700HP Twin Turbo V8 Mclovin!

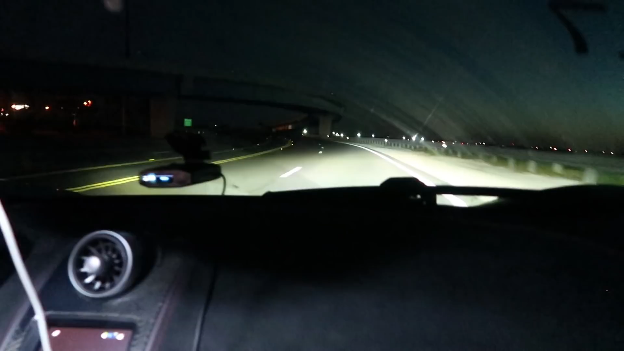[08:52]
Is that a bridge? Like, where are it's an we? Exit ramp. We about to get on a highway. All right, dude, this is the space right here. You ready? Give her a rip.